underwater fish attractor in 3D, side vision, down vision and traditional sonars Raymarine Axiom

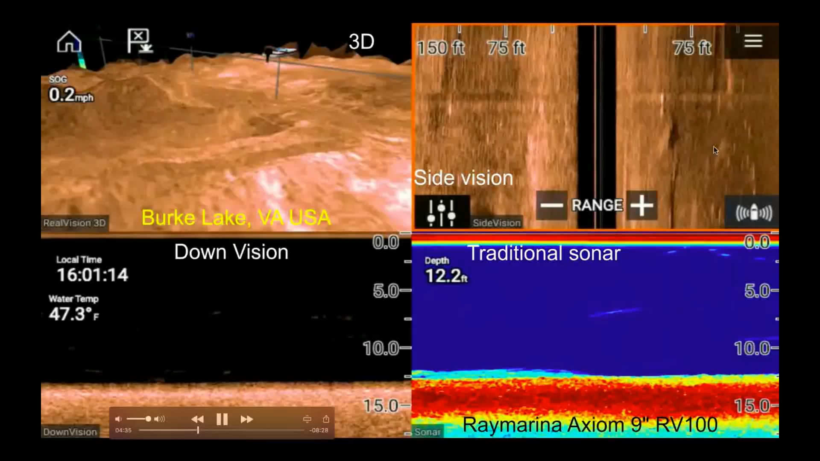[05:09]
On screen: depth 12.2 ft, water 47.3°F
sure what that is maybe fish water depth is still 11 feet see
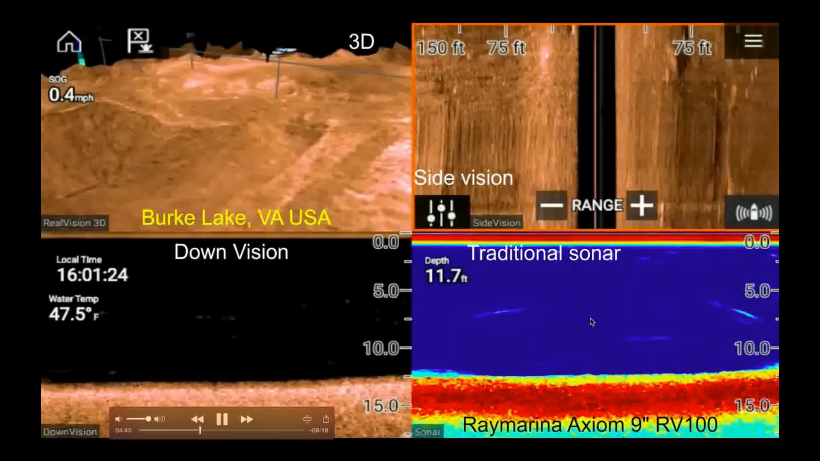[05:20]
On screen: depth 11.7 ft, water 47.5°F
the side vision is not showing anything yeah there's some fish over here the 3d see the fish first and then the traditional sonar see the fish
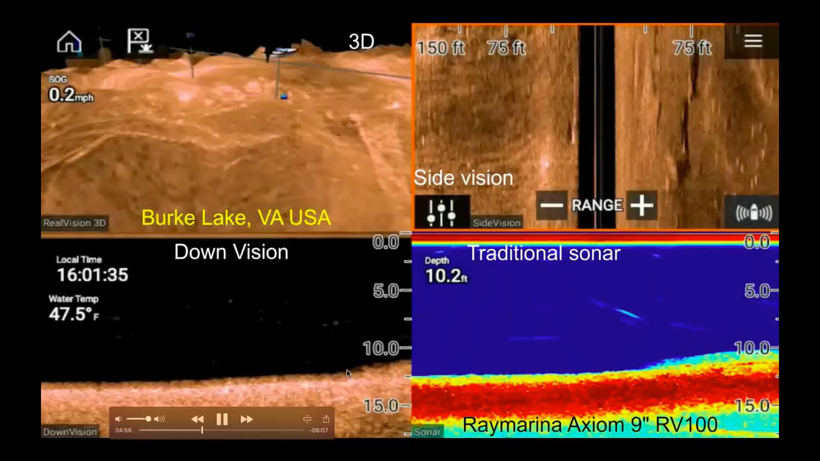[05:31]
On screen: depth 10.2 ft, water 47.5°F
in the down vision also so see the fish cluster cluster of fish lump of fish you know right here and the down vision I mean the side vision kind
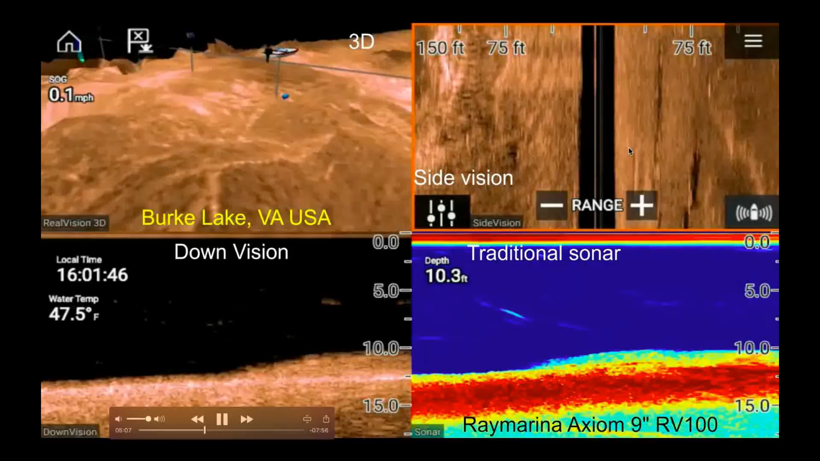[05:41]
On screen: depth 10.3 ft, water 47.5°F, speed 0.1 mph
of not showing in side vision maybe I need to like decrease the range you know see that lump lump of fish 3d is not showing anything side vision it's
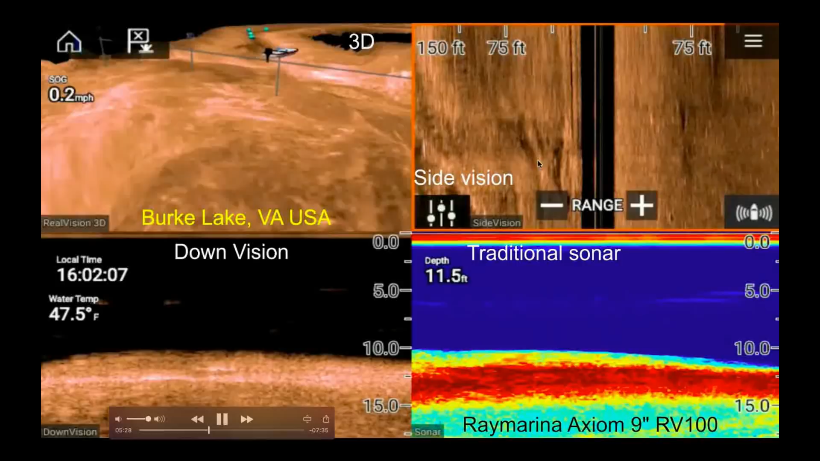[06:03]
On screen: depth 11.5 ft, water 47.5°F
very interesting all four different regions together this red thing here is a hard
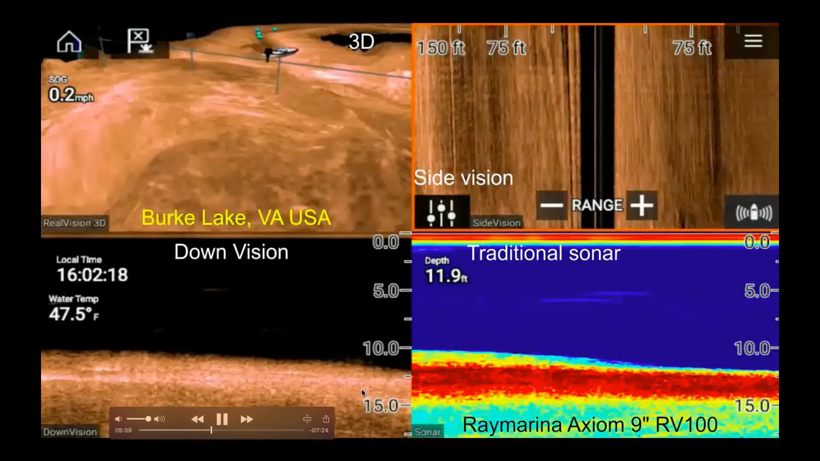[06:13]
On screen: depth 11.9 ft, water 47.5°F
button the down vision I'm turning back it's only point two mile per hour now I'm drifting
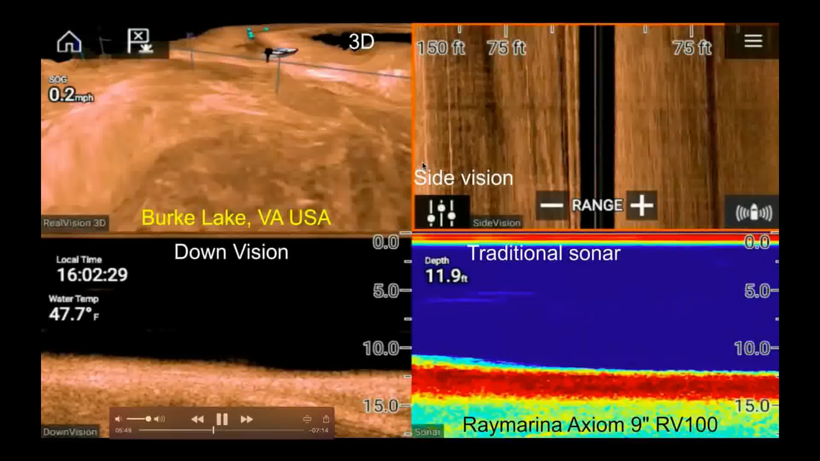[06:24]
On screen: depth 11.9 ft, water 47.7°F
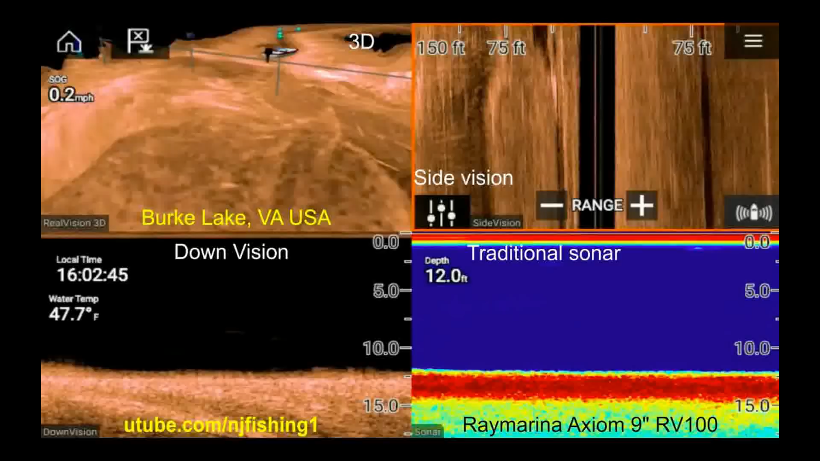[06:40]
On screen: depth 12.0 ft, water 47.7°F, speed 0.2 mph
okay so I'm coming to some interesting structure on my life inside over here and some shadow of this big thing trunk tree trunk same thing here down
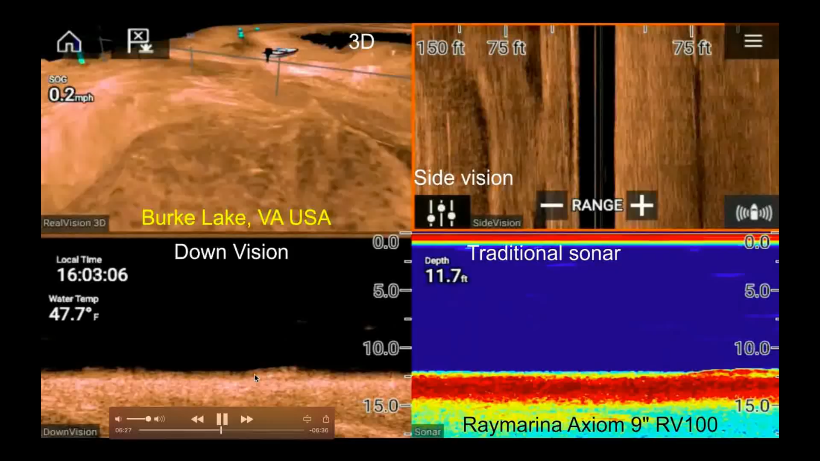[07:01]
On screen: depth 11.7 ft, water 47.7°F
vision traditional sonar the fish at the bottom but the
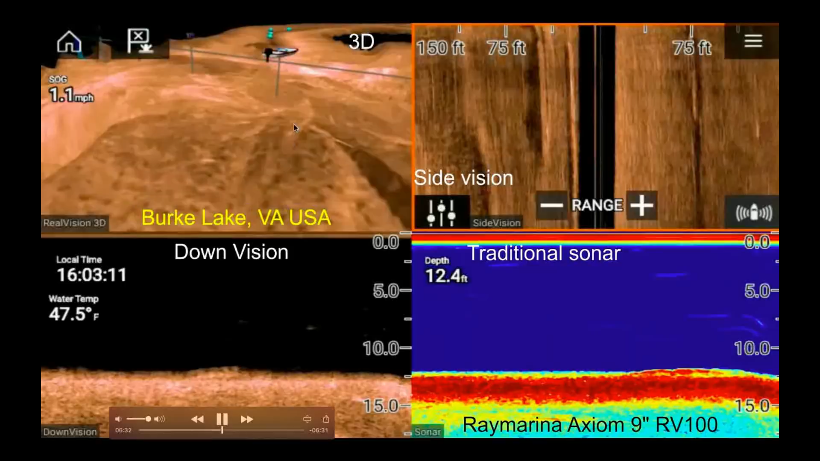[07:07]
On screen: depth 12.4 ft, water 47.5°F, speed 1.1 mph
3d is not showing you know so you you would think that's
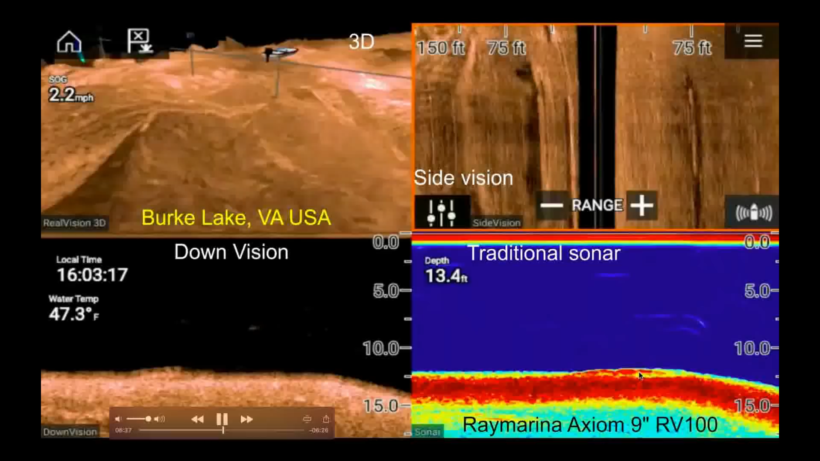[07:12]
On screen: depth 13.4 ft, water 47.3°F, speed 2.2 mph
fish that's fish but no because 3d is not showing anything side vision does show a lot of structures you know to the left and
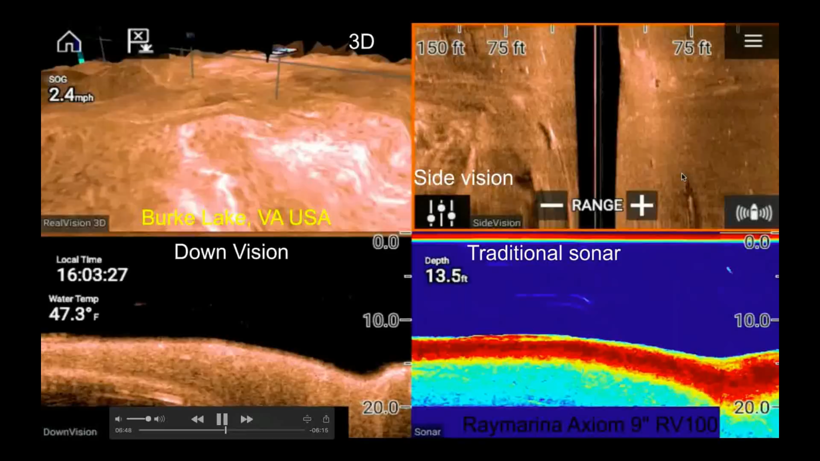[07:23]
On screen: depth 13.5 ft, water 47.3°F, speed 2.4 mph
to the right that may be a fish I'm not
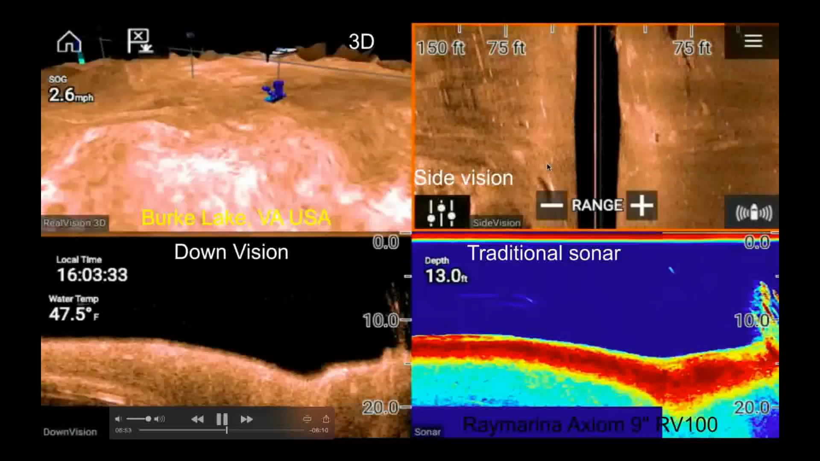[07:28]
On screen: depth 13.0 ft, water 47.5°F, speed 2.6 mph
100% sure oh see that that's the official tractor here see
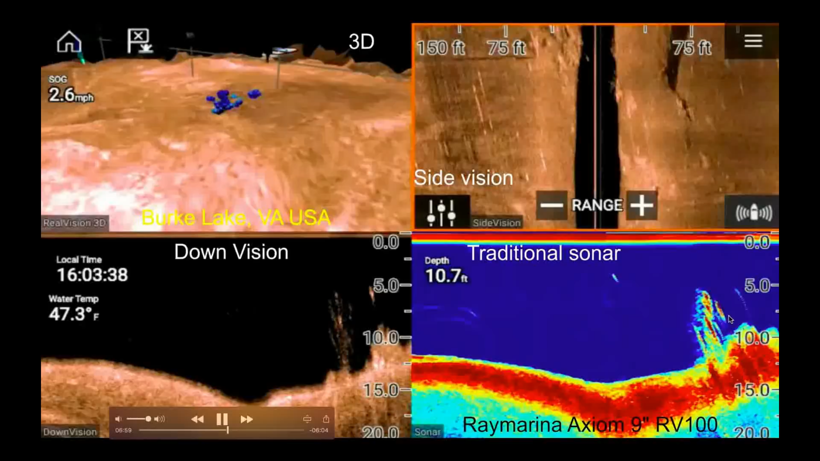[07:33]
On screen: depth 10.7 ft, water 47.3°F, speed 2.6 mph
that tons of fish here that's a down vision fish attractor and that's a traditional sonar I mean it's more dramatic and the 3d is pretty dramatic size scanning is pretty dramatic
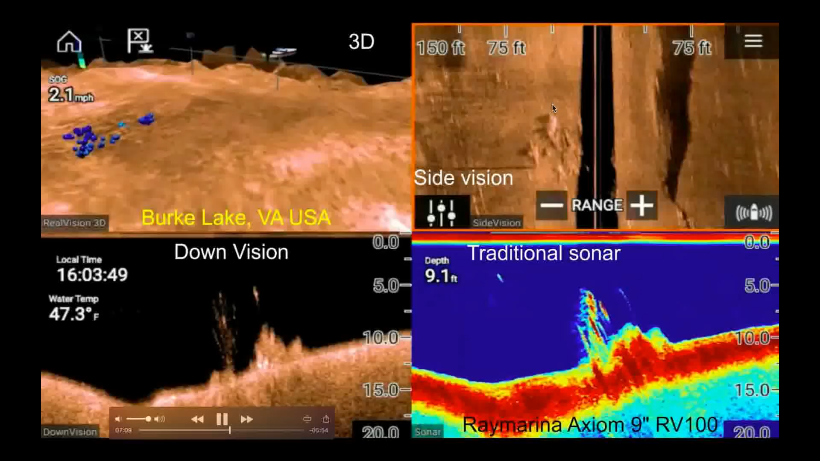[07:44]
On screen: depth 9.1 ft, water 47.3°F, speed 2.1 mph
here too and see that that's the shadow of the of the
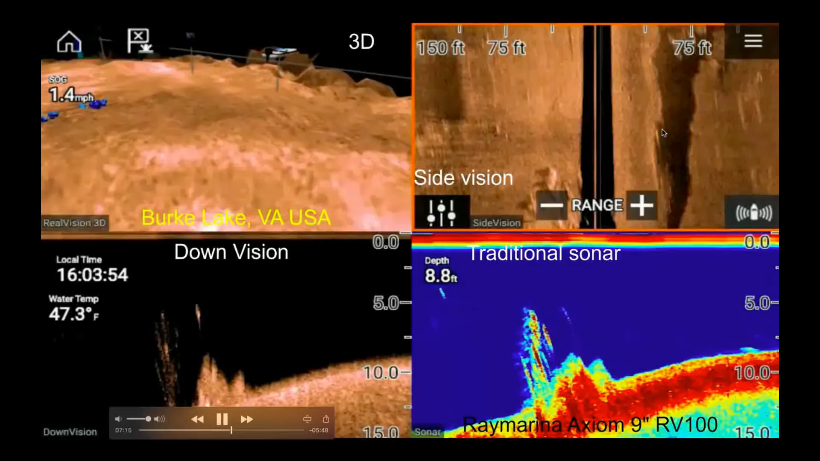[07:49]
On screen: depth 8.8 ft, water 47.3°F, speed 1.4 mph
fish attractor it's a shadow of the fish attractor that's my kayak over there you know so I'm turning around again the 3d fish finder or
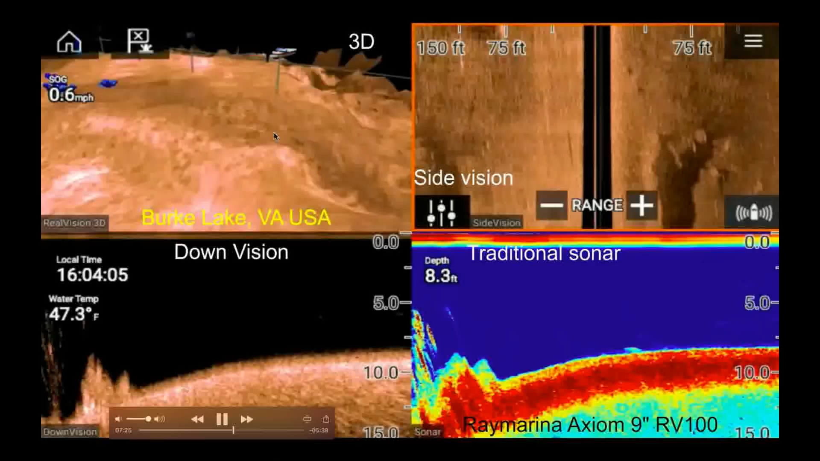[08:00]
On screen: depth 8.3 ft, water 47.3°F
the 3d sonar shows um you know speed over ground is 0.5 47 degrees
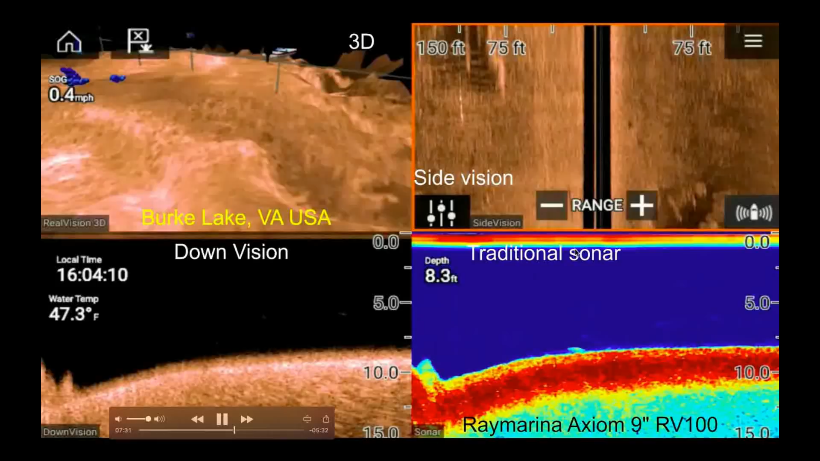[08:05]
On screen: depth 8.3 ft, water 47.3°F
right now it's only 8 feet deep well see that side vision shows a lot more 75 feet on my left to my left and